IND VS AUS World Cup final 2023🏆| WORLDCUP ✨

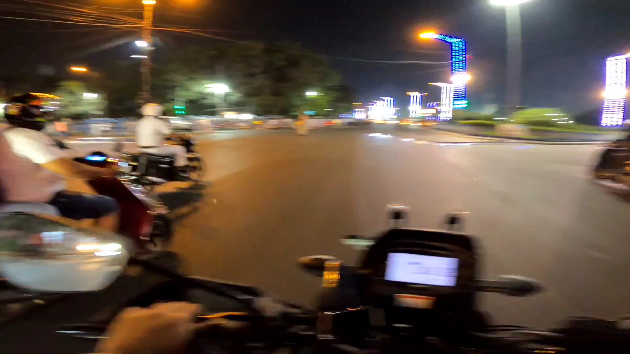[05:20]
जाने देंगे हमाई और और से बीड देखे गाइस अब छट पूजा के अगे
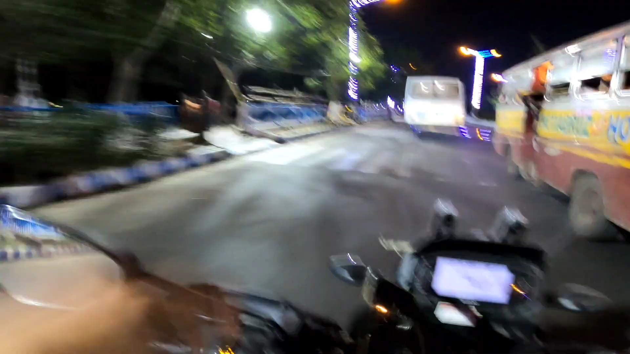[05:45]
पुजा कि बीड दिख रही है जाइज आज आज सो आपको ट्रक की ट्रक दिखेंगे
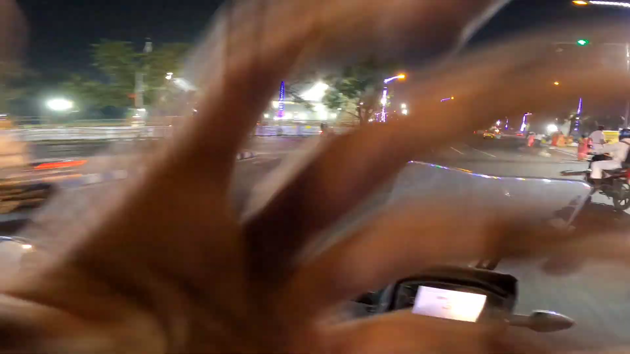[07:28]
ग्राइस देखिए यहां पर अभी पहुंचे आँ पास फुल बीड गाइस यहां पर छट पुजा के लिए
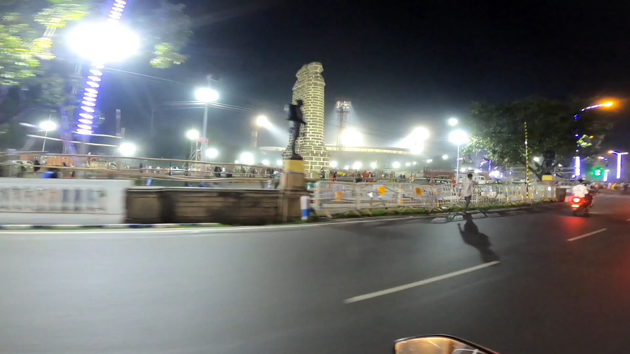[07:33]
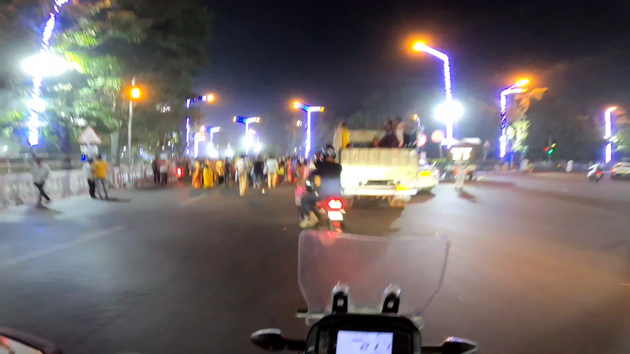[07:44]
आपको मेरी आवाद आरिये गाइस आप
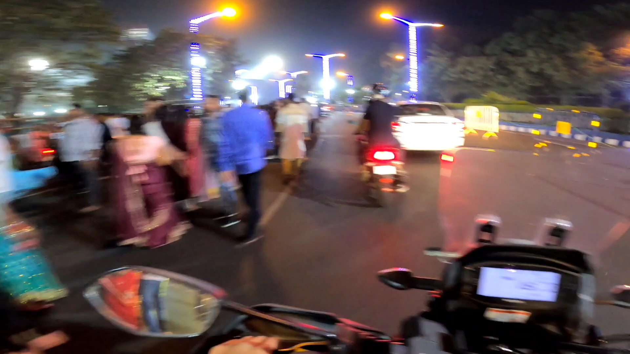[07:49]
चट पुजा गाइस चट पुजा कुलकादा